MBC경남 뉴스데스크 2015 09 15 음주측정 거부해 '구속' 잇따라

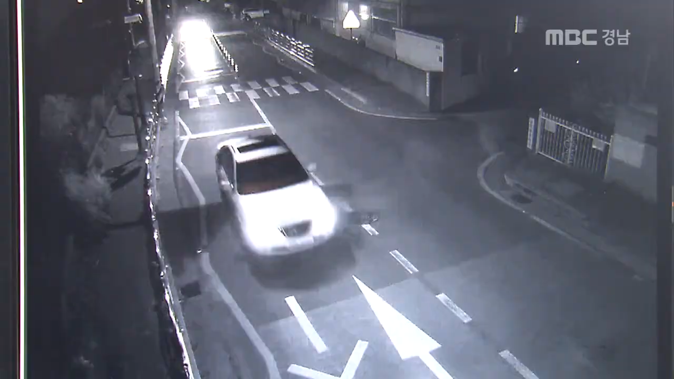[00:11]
검은색 차량 한 대가 빠른 속도로 도로를 달립니다. 갑자기 주차장으로 들어가더니 차에 함께
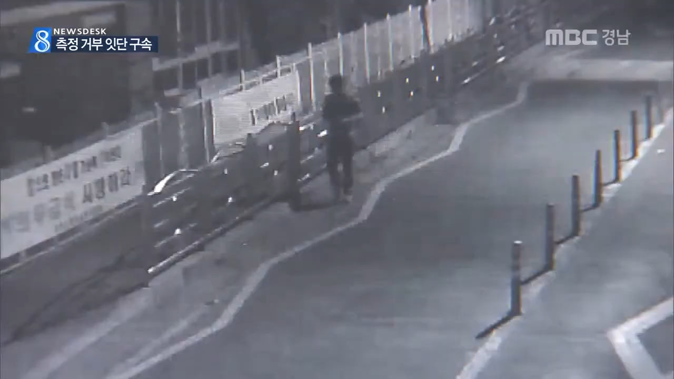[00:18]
탔던 두 남성이 남인 척 거리를 둔 채 걸어 나옵니다.
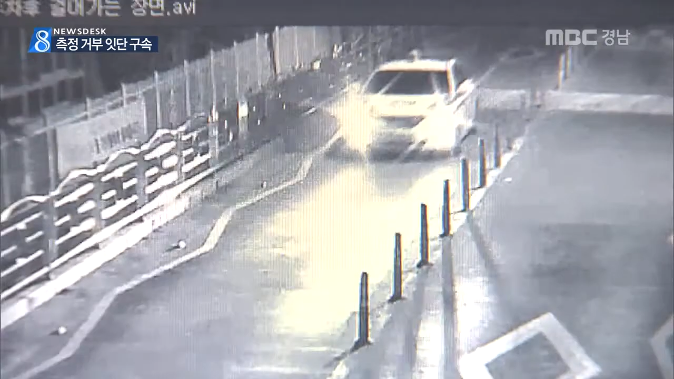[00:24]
잠시 후 뒤쫓아온 순찰차가 나타나자 휴대전화로 통화하며 딴청을 피우기도 합니다. 당시 운전자 45살 박 모 씨의
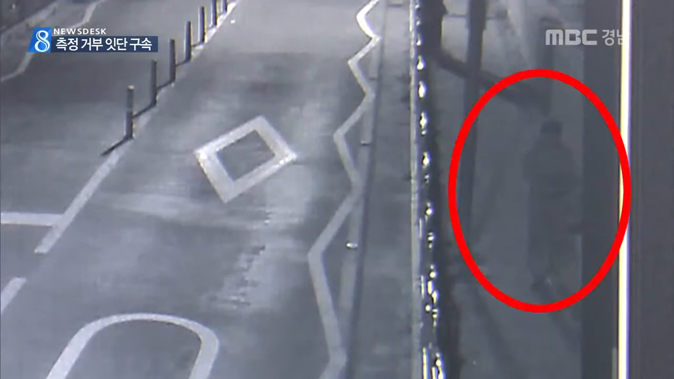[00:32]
혈중알코올농도는 0.122%로 면허취소 수준.